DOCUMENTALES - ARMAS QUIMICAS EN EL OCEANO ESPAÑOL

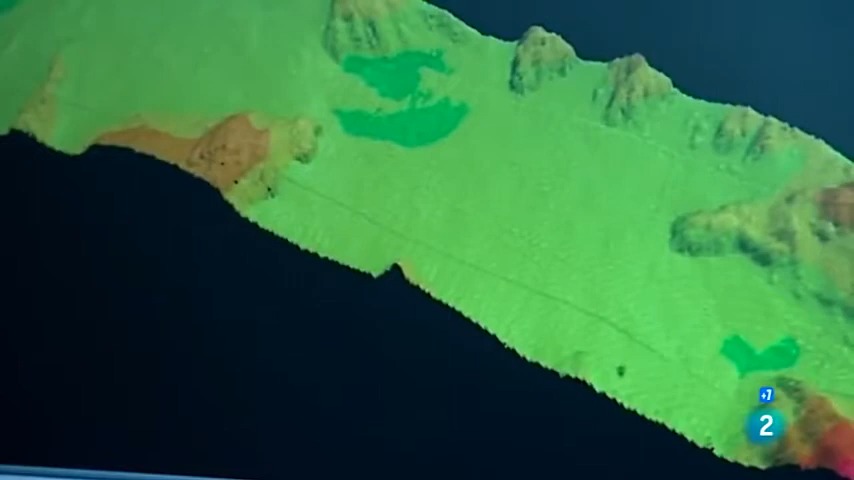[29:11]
Y también, en los corredores de la instalación, es decir, donde el gasoducto tocaba el fondo marino,